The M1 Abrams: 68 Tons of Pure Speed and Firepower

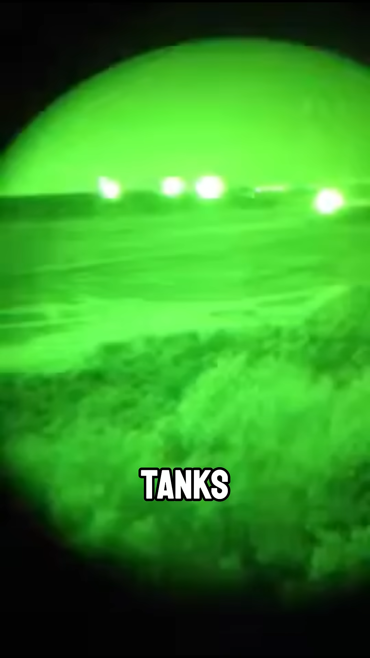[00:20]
Tanks see in total darkness with night vision and thermal imaging.